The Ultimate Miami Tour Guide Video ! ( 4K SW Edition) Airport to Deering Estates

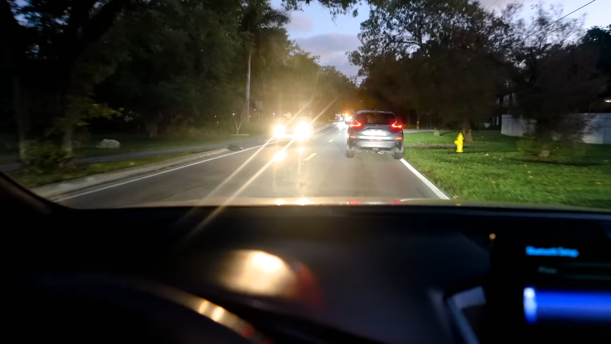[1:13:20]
So, we're in Palmetto Bay, and here are those two gas stations. But, I'm also going to make a quick left so that I can show you guys where the Deering Estate is.
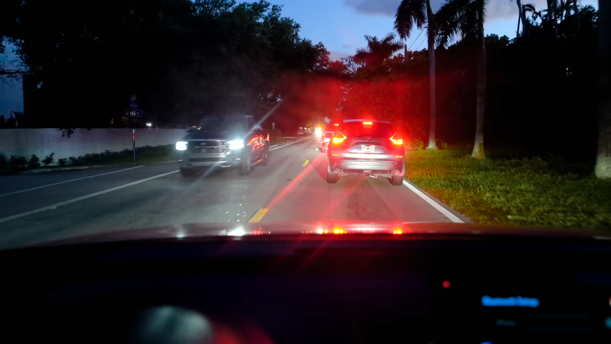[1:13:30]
And, and I want to show you guys, since we're on Old Cutler right now, I do want to show you guys the restaurant that we're talking about a little bit. It's just coming up here right along this. I wonder if it's open. Wait for it. Oh boy, what's going on here?
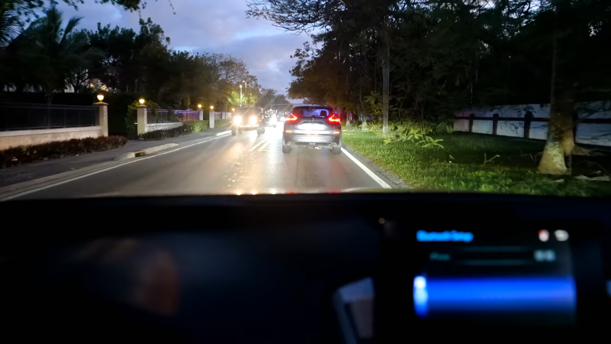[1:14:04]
Why is there? Maybe was there an accident around here? Looks like it. Okay, so these are those two gas stations that I set over here. Now, there's a couple cool little restaurants here, guys. And if you come to the Deering Estate, which I would recommend.
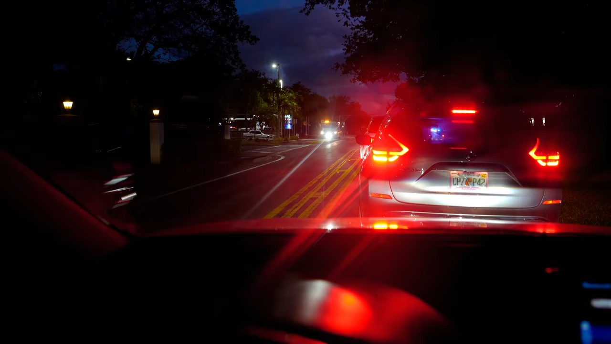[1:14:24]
What is going on here, dude?
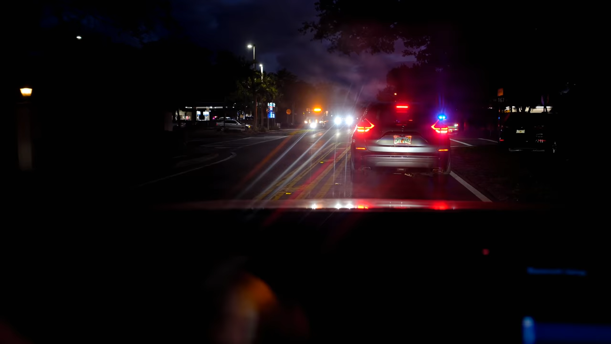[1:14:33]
Alright, so 167th and Old Cutler, guys. Okay, you see the Palmetto Bay police officer? Alright,
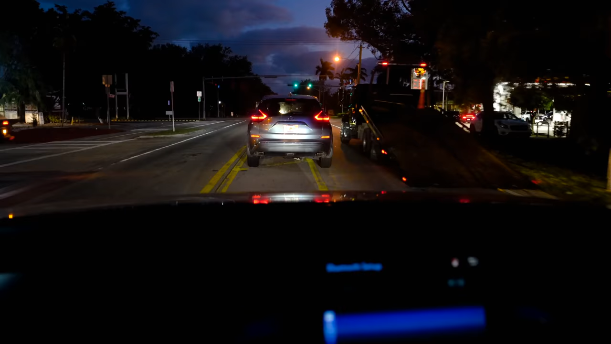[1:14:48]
here's one of the gas stations, and here's the other over here.
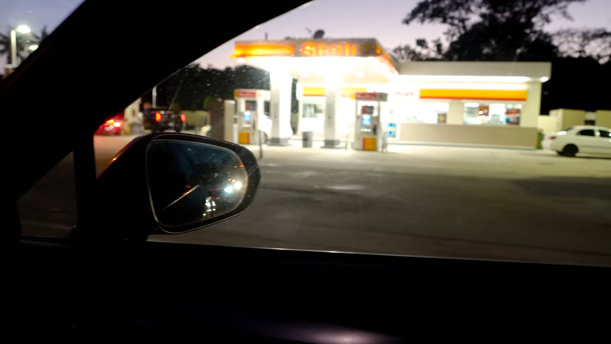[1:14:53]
So, 285 a gallon.
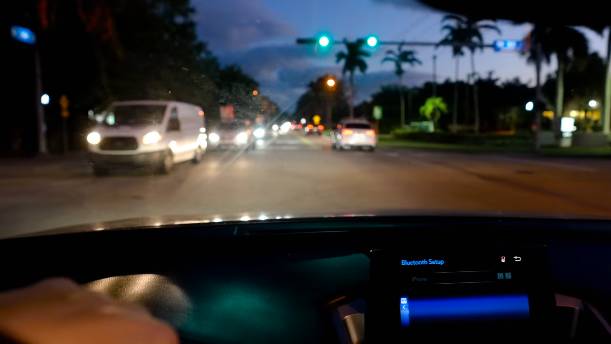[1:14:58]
That's maybe about 20 something cents more. You got a BB&T over there. And you have this very, very small shopping center. Come on, come on. Alright. Alright. So, let me show you this small shopping center real quick.
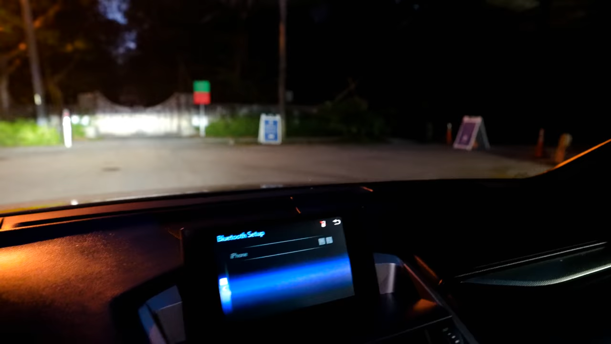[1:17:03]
You guys see the Deering Estate there?
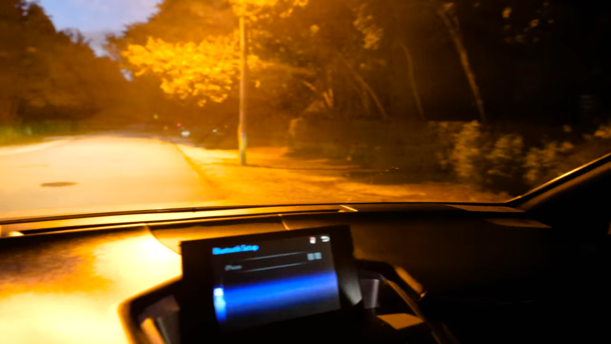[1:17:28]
There's something that they call the Chinese Bridge. It's a small little bridge.
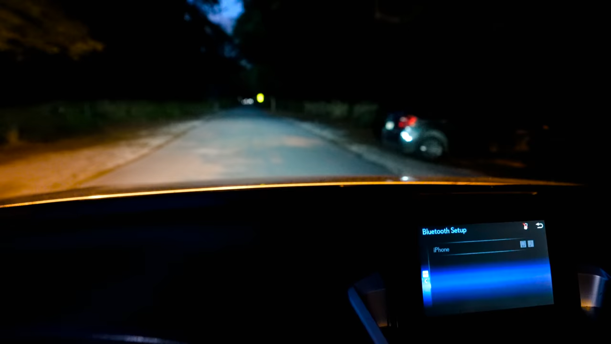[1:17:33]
It's a small little bridge back here. But you see how this is all... I wonder how far I can get back there. I can't go all the way back there.
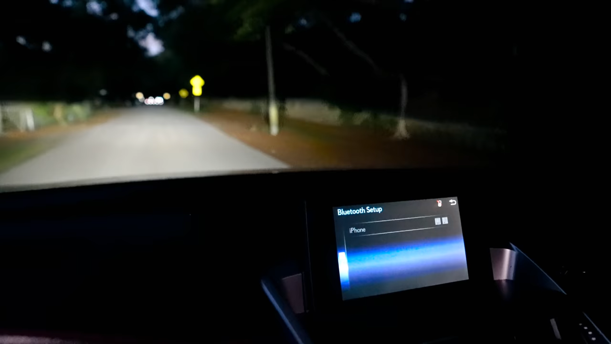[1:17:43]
But if you walk, eventually, a lot of people do come back here to the Chinese Bridge. You see? And this is where it ends. And you walk through.
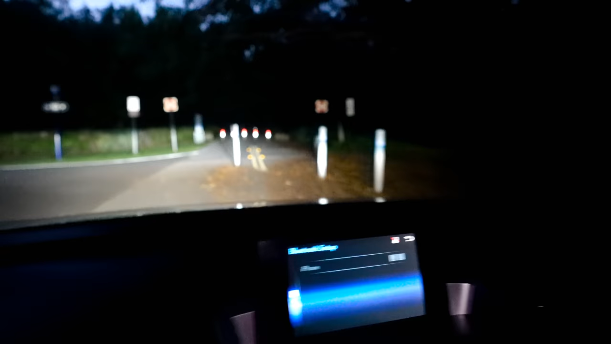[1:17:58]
And you can see the Chinese Bridge down that area. But it's already dark.